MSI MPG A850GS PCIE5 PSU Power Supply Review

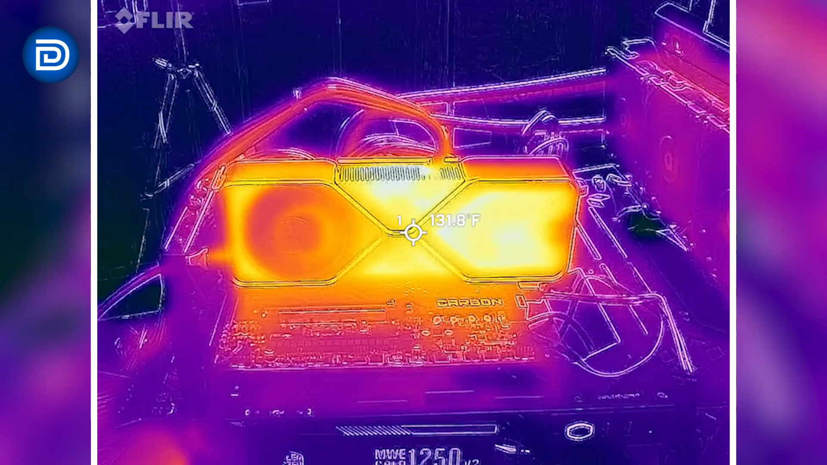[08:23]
On screen: spot 131.8°F
Perfect time to get the FLIR camera out. Let's start with the GPU connector there.
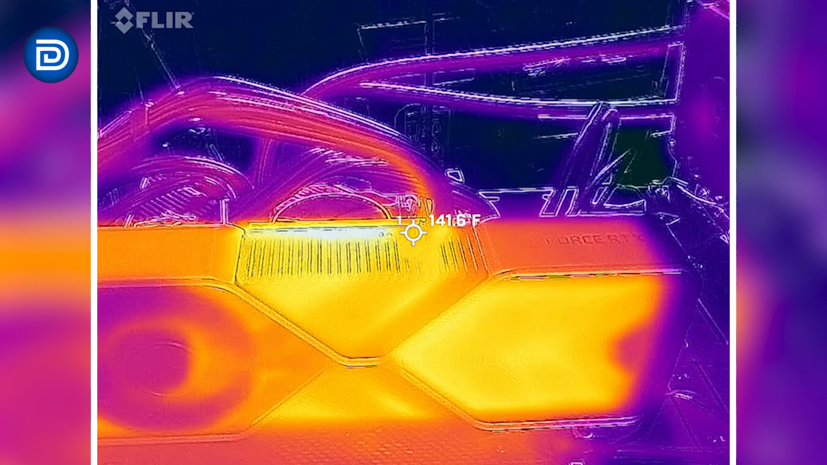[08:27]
On screen: spot 141.6°F
140-ish degrees Fahrenheit. Getting close to 150 on that cable.
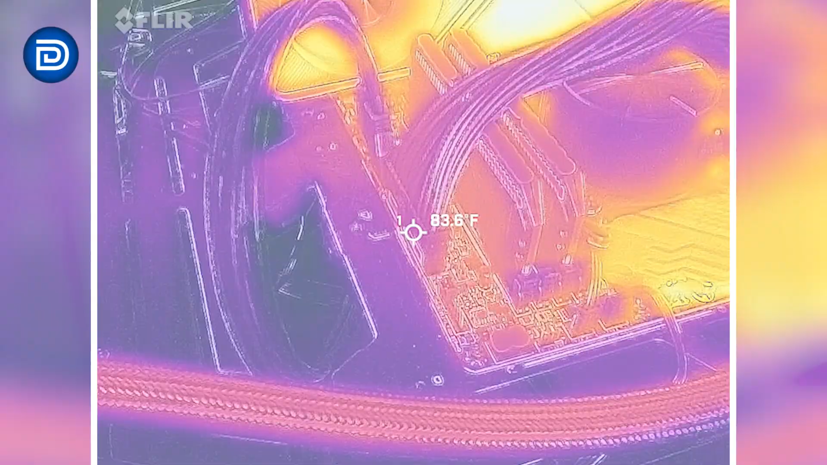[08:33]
ATX coming in at 84 degrees Fahrenheit.
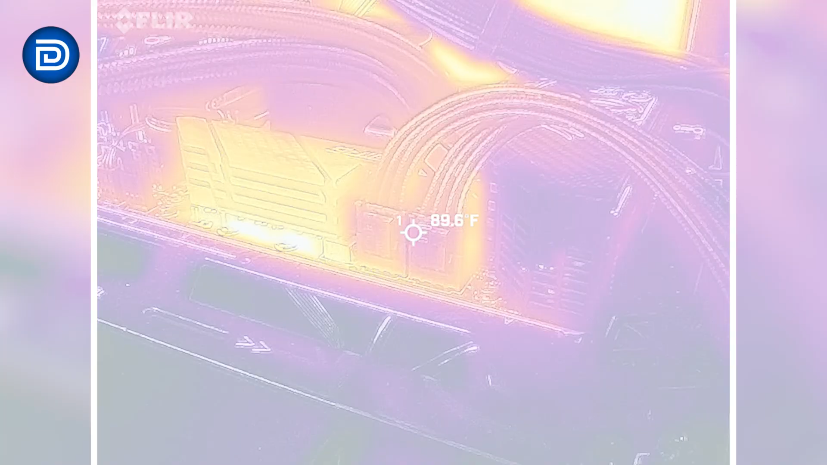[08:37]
On screen: spot 89.6°F
Looking at our two CPU cables. 90 to 100.
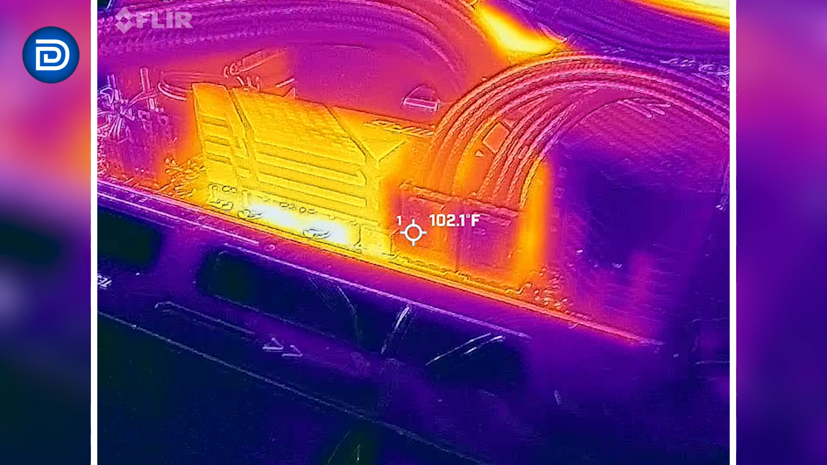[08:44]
On screen: spot 102.1°F
And a little bit hotter, closer to 110 on the other side.
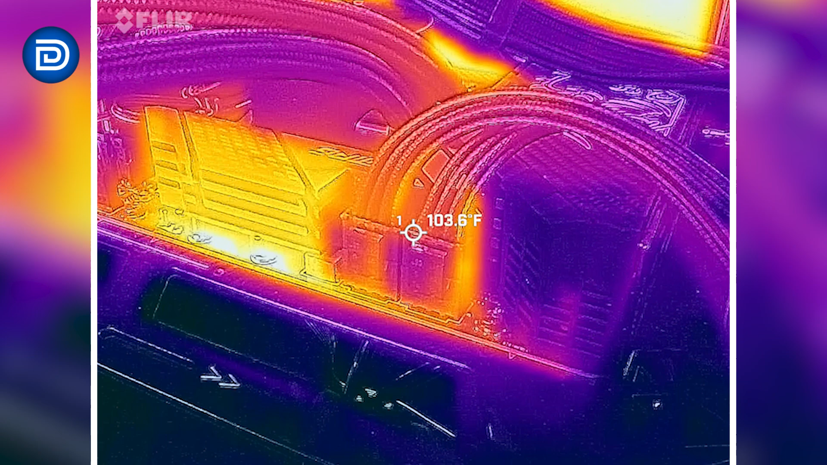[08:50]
On screen: spot 103.6°F
And then take a look at the hotspot just for fun. I like to show this. Close to 200 degrees. Depending on where we go. On the heat sink there.
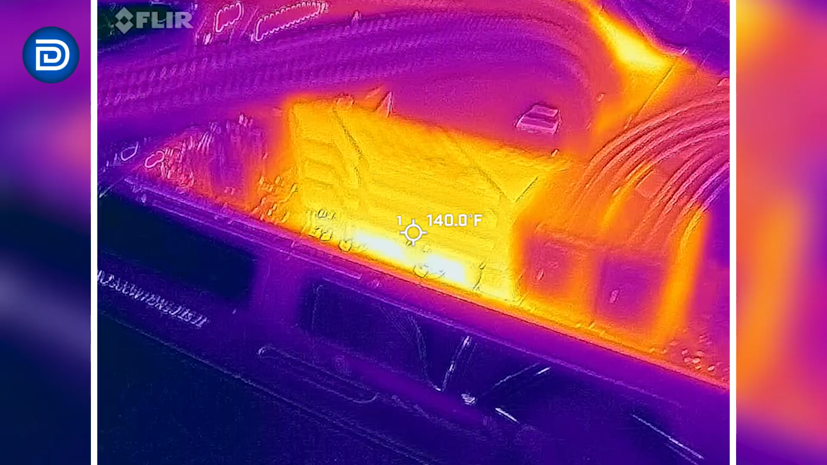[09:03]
On screen: spot 140.0°F
On the motherboard itself. So nice and toasty there. But the cable is looking good.
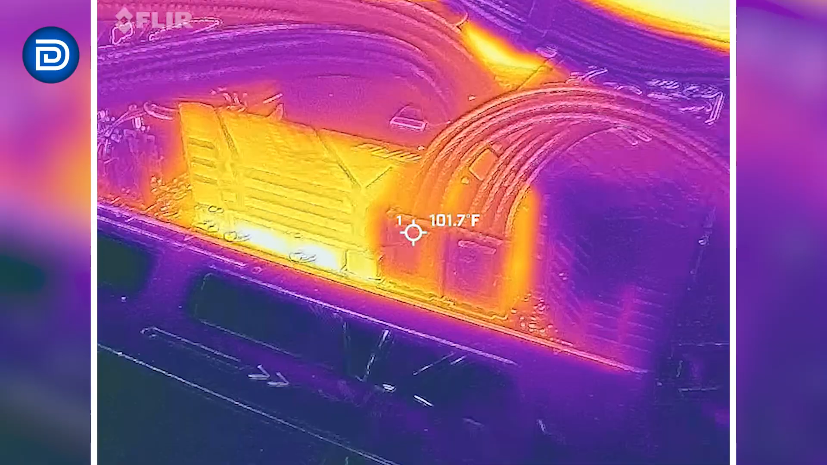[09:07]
On screen: spot 101.7°F
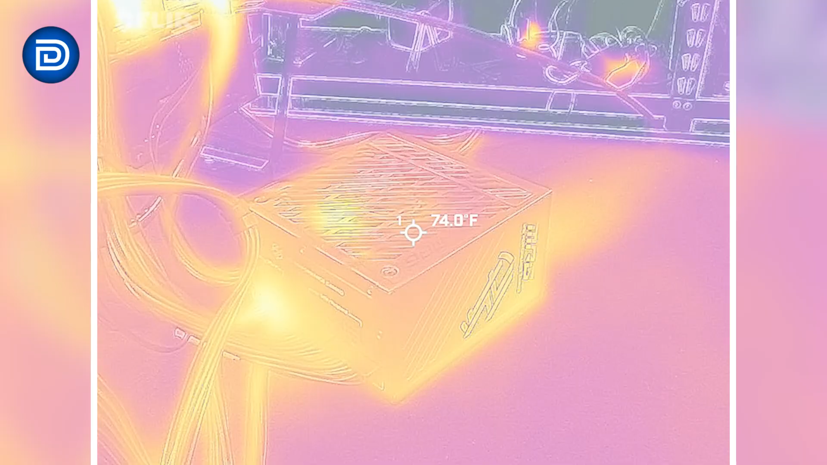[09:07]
On screen: spot 74.0°F
And we got to look at the power supply unit itself. We'll start with the top.
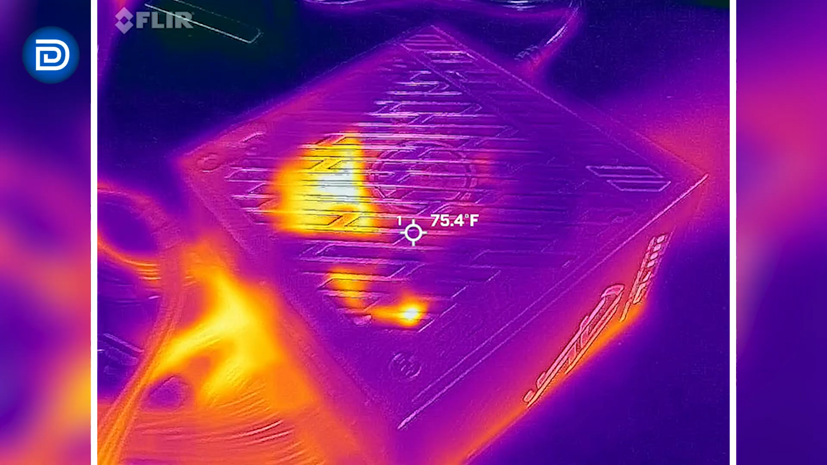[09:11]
On screen: spot 75.4°F
Typically we might see some heat build up around the fan bearing.
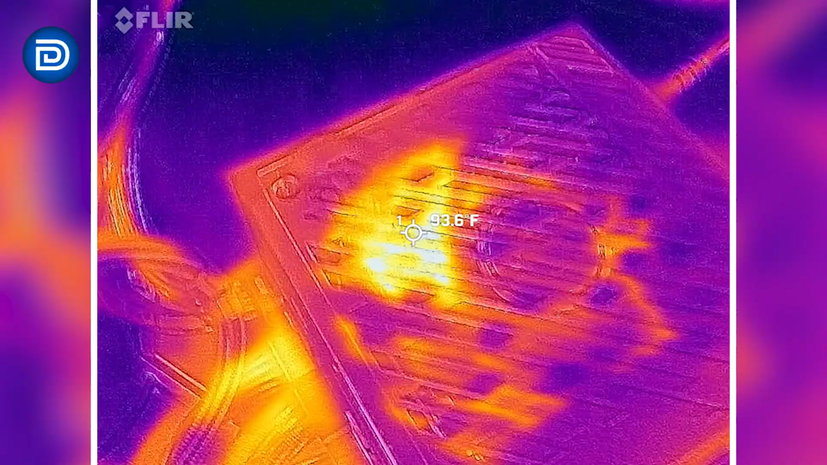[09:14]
And then in there some of the internals are getting warmer. We can see those hotspots shining through.